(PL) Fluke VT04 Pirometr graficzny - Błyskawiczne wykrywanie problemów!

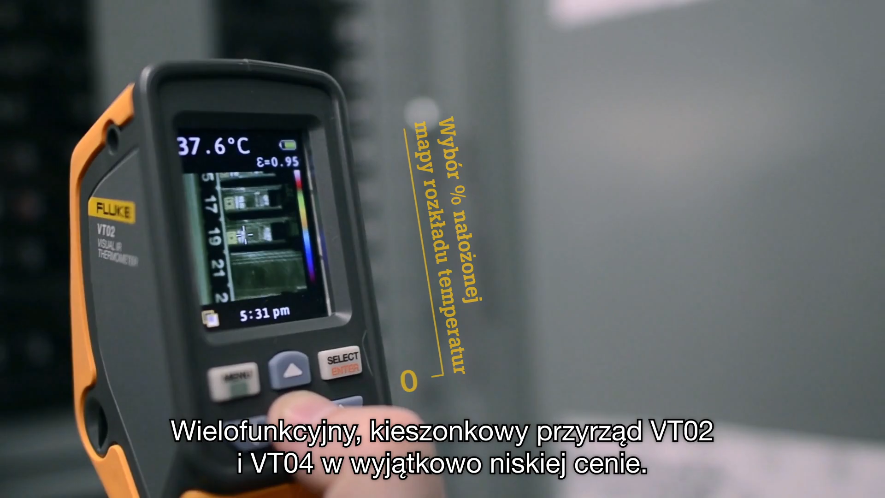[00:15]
On screen: spot 37.6°C
Finding and seeing hot and cold spots has never been easier.
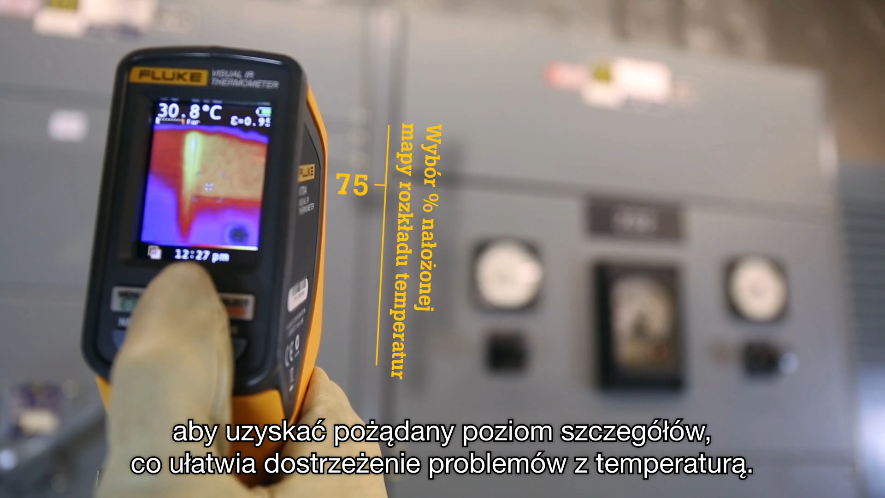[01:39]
On screen: spot 30.8°C
Fourth, save the image with the push of a button.
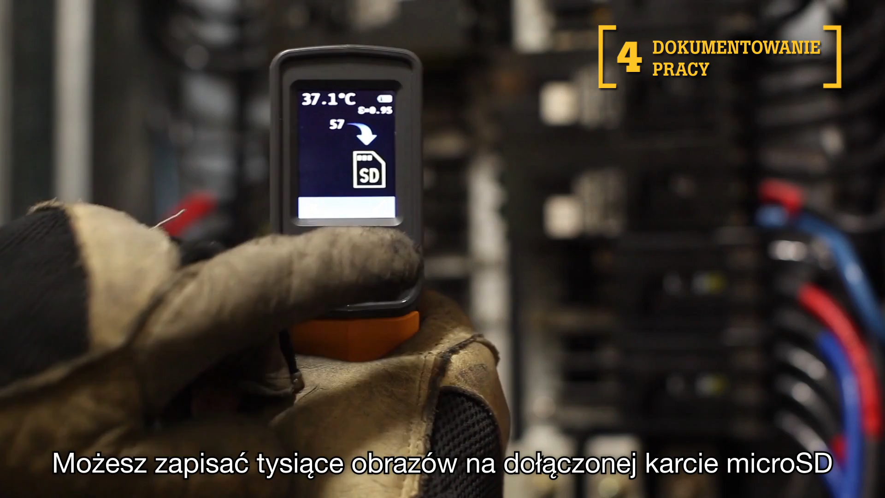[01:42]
You can store thousands of images on the included micro SD card and create professional reports with the Fluke Smart View software.
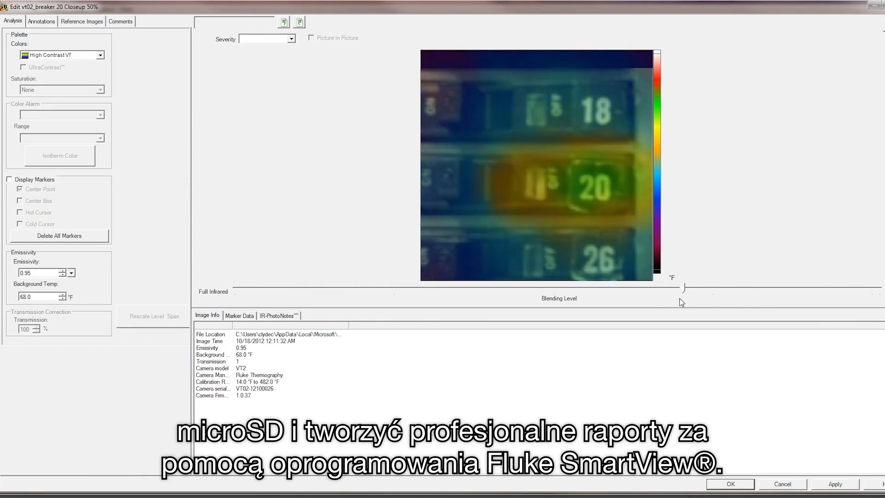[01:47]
Fifth, these bold features are available to you at new breakthrough pricing.
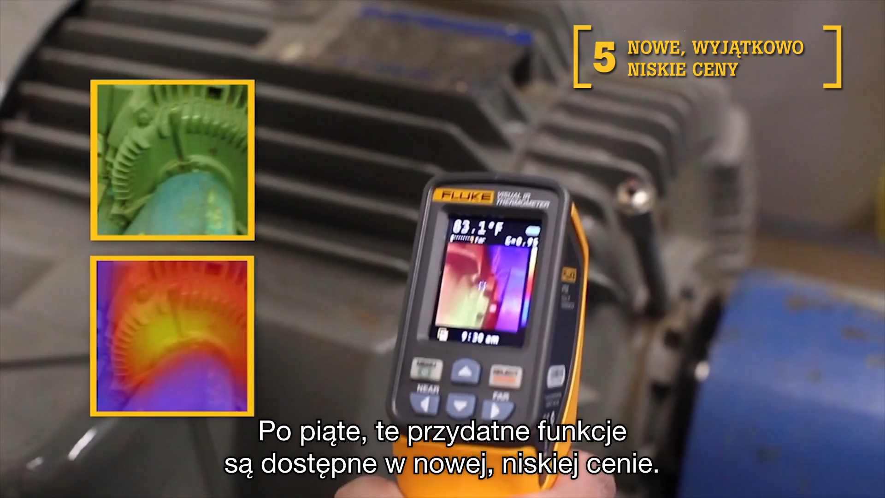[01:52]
Now your entire team can upgrade to a Visual IR Thermometer.